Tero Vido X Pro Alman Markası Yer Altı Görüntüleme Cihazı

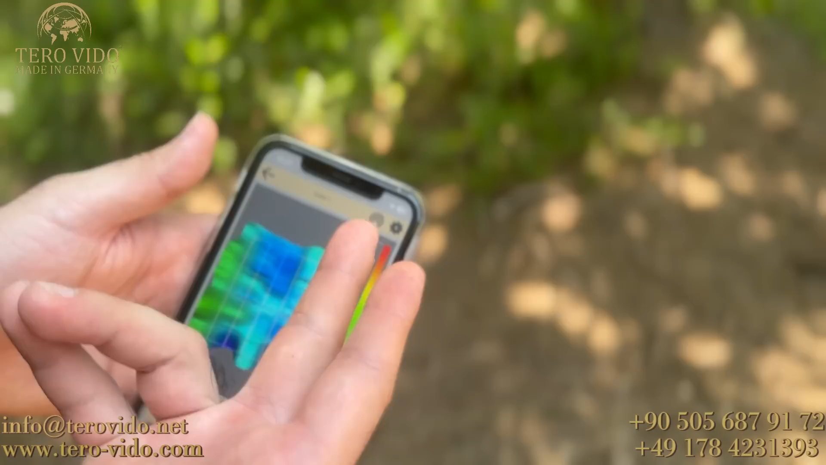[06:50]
Yine aynı şekilde buradan eğer bir nesne var ise ayarlar kısmından derinliğini ve ebadını da yine hızlıca ölçebiliyoruz.